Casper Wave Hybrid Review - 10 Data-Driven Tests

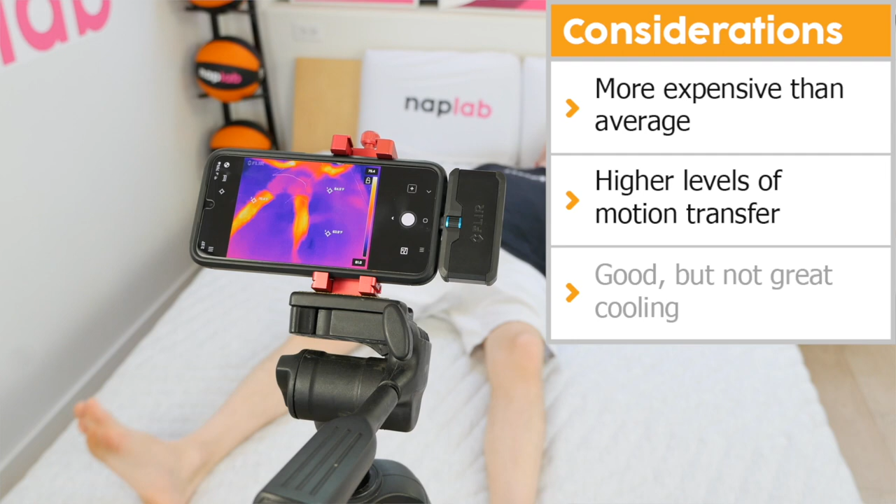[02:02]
Casper's original hybrid and snow mattresses were notably better when it came to cooling performance.
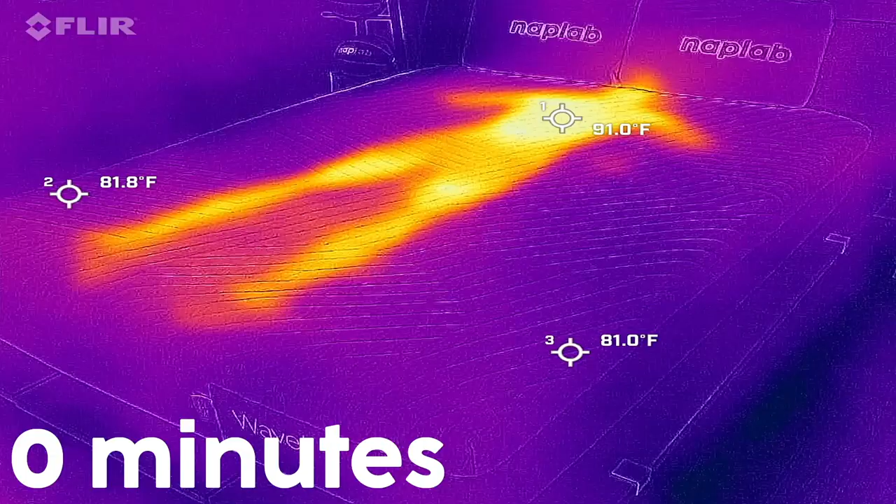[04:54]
In our objective cooling test, we measured a max surface level temp of 91.0 degrees Fahrenheit.